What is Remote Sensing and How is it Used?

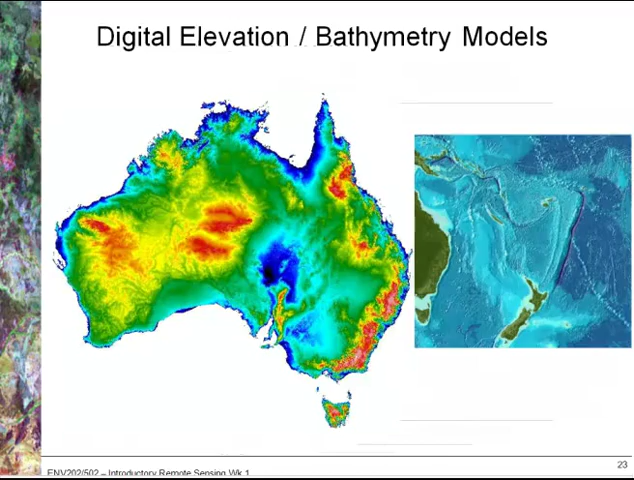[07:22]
Digital elevation and bathymetry models are both created from different forms of remote sensing.
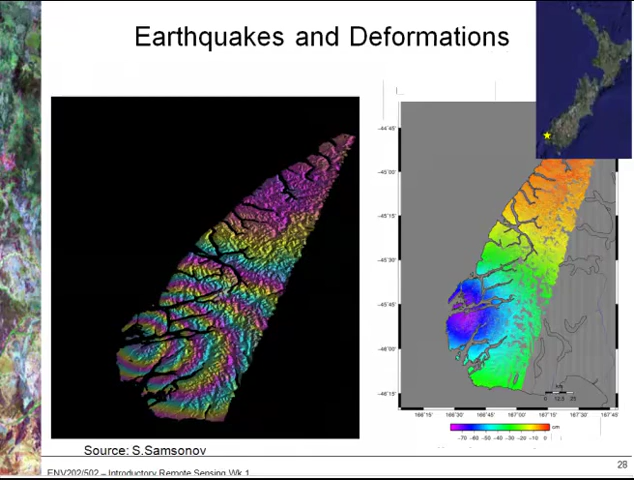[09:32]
groundwater extraction or also volcanic activity. This is an example from the south western corner of the south island of New Zealand and looking at how the island is actually deformed on a millimetre to centimetre scale post-earthquake.